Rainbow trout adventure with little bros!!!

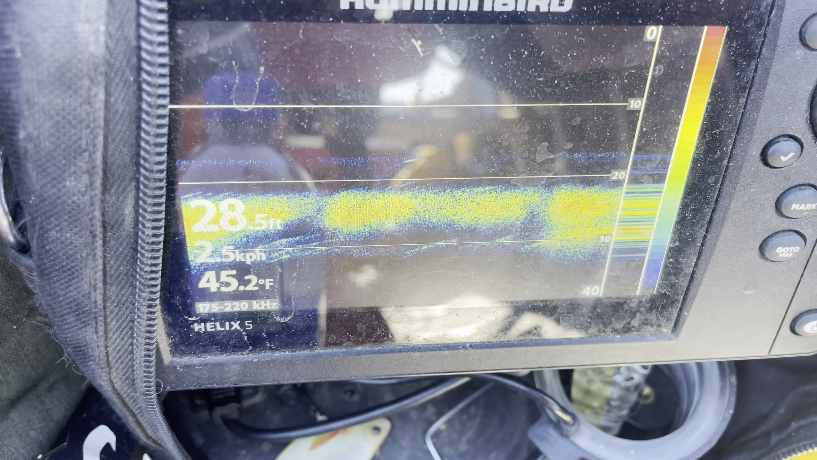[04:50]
On screen: depth 28.5 ft, water 45.2°F
45 degrees already. 30 feet of water.
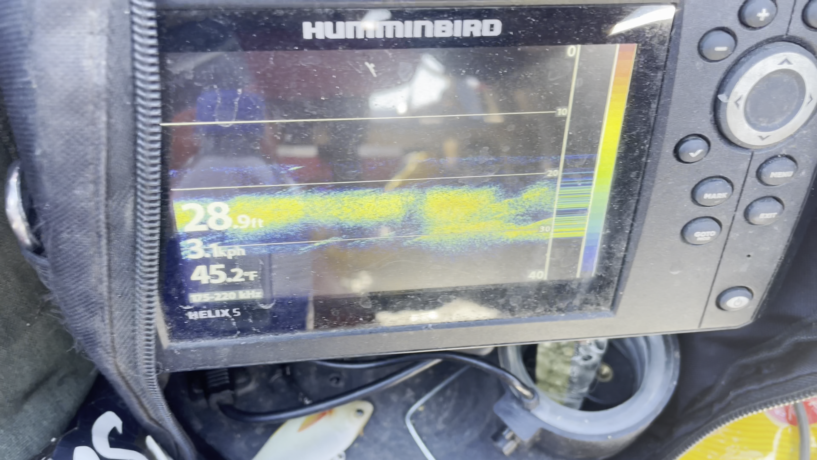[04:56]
On screen: depth 28.9 ft, water 45.2°F
Deepest point I found so far is 50 feet. Well, 52 feet. Which is pretty good.
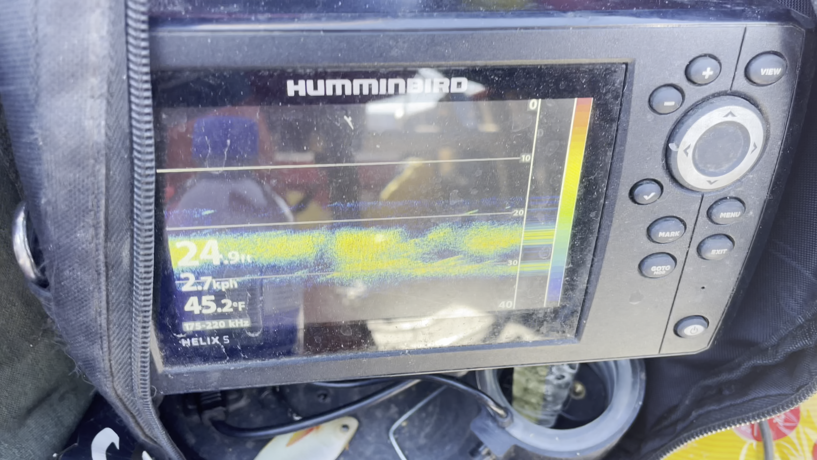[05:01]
On screen: water 45.2°F, speed 2.7 km/h
You can see those random docks there. Those are fish.